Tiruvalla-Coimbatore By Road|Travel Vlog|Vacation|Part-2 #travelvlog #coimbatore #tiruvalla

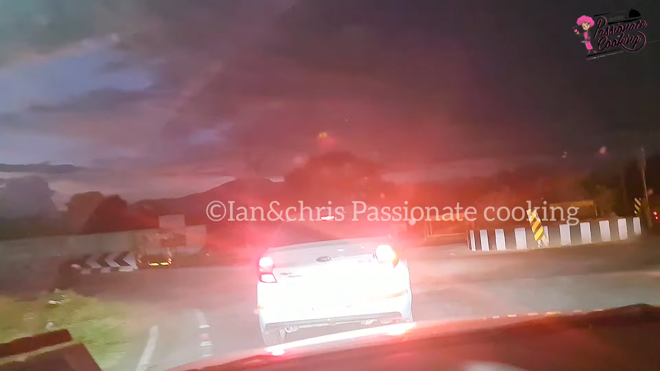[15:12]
അപ്പം ഇത് കോയപ്പുതൂരിൽ നിന്ന് ഇങ്ങോട്ട് ടേൺ ചെയ്യുന്ന വഴിയാണ്, ഞങ്ങളുടെ വീട്ടിലോട്ട് പോകുന്ന വഴിക്ക് ടേൺ ചെയ്യുന്ന ആ ഒരു പോയിൻ്റായത്.
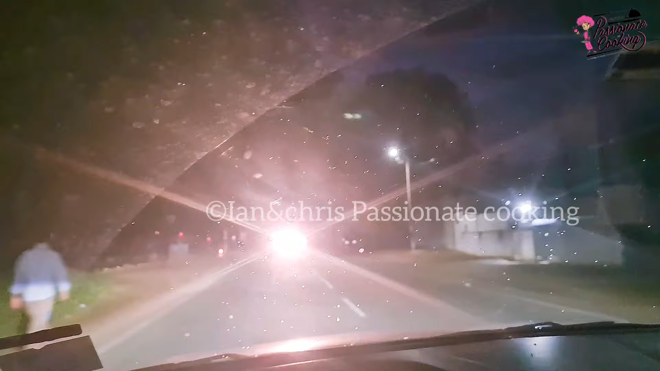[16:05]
പിന്നെ കാരുണ്യ, പിന്നെ സിർവാണി, പിന്നെ അതുപോലെ പൂണ്ടി,
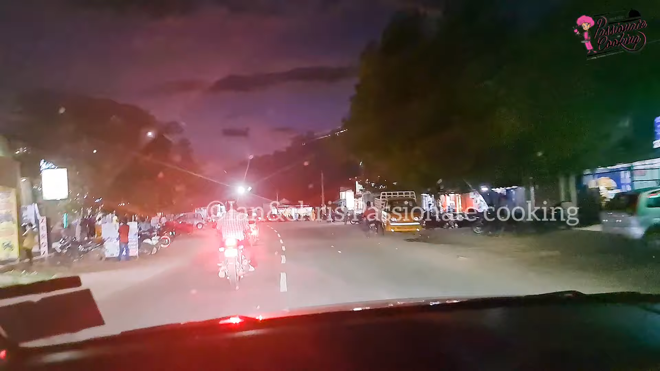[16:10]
സാടിവയൽ, പിന്നെ ഈശായോഗ, അപ്പം അങ്ങനെയൊക്കെ ഉള്ളത്. അപ്പം ഞങ്ങളിപ്പം മാതപ്പട്ടി എന്ന് പറഞ്ഞ സ്ഥലത്തെത്തി, ഹാഫ് വേ എത്തിയിട്ടേ ഉള്ളൂ.
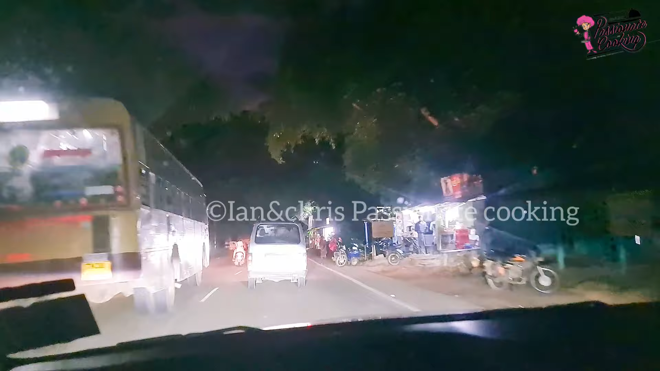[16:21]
ഇനി കുറച്ചുകൂടെ ഉണ്ട്, ഒരു 15 മിനിറ്റ്സിന് മേളിൽ ദൂരമുണ്ട്. അപ്പം നല്ല ഇതിപ്പോൾ ഈ രാത്രി സമയമുണ്ട്,